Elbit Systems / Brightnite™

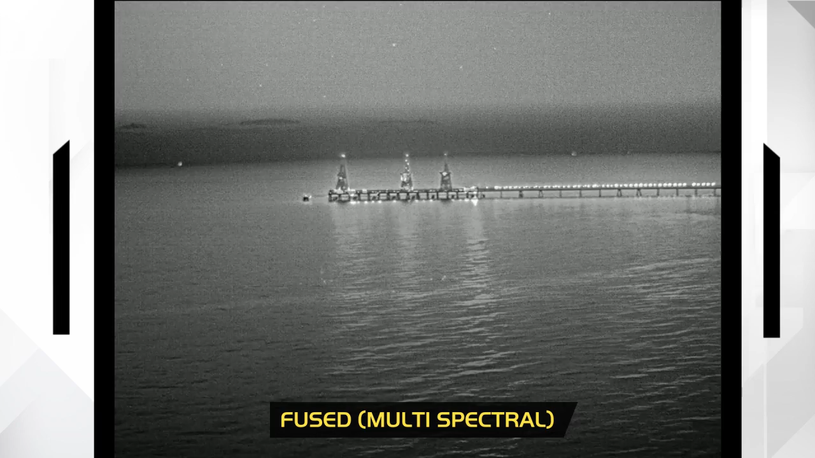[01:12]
It enables you to fly in bad weather conditions. And in haze situations.